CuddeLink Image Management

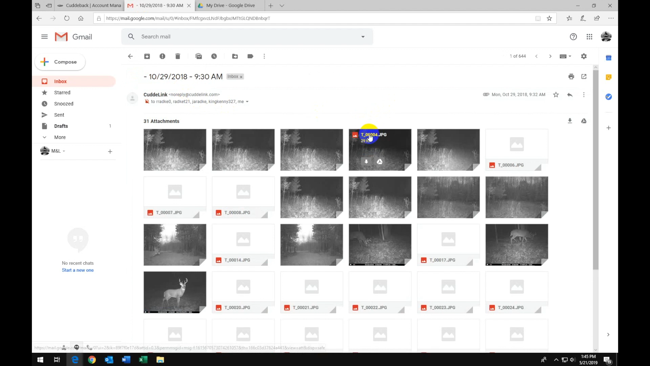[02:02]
If you want to view an image in full size, left click on the image.
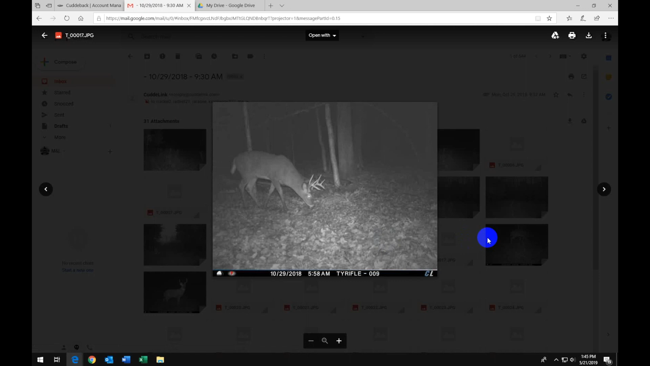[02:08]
You can cycle through the images by using the left and right arrow keys. If there is an image that you like and want to keep for image management, click on add to my drive icon. This image is then saved to Google Drive.
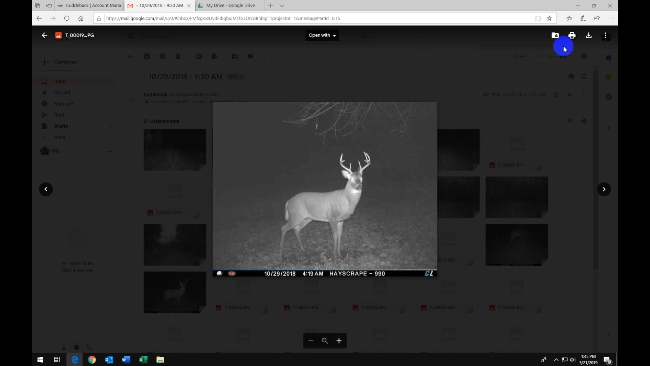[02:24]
To exit out of the full size image, click on the arrow at the top left. This brings you back to the original email. Click on inbox and you are back to the beginning. If we bring up Google Drive, you can see on the home screen I have previously saved images I wanted to keep. What is nice with Google Drive is you can create folders for your properties and also create subfolders inside of these main folders.
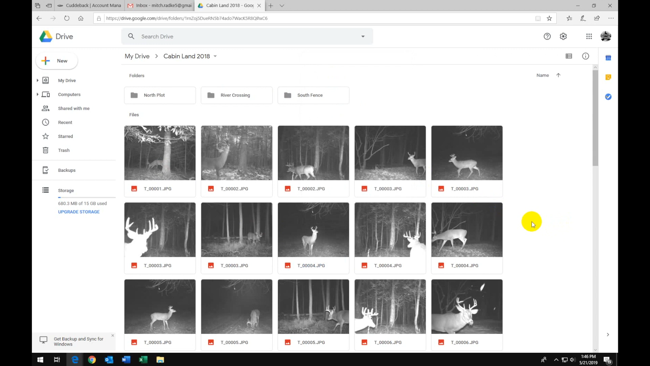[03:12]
You are also able to rename photos and share photos. To rename a photo, left click once to select the photo. Right click and select rename. To share an image, left click once to select the photo. Right click and select share.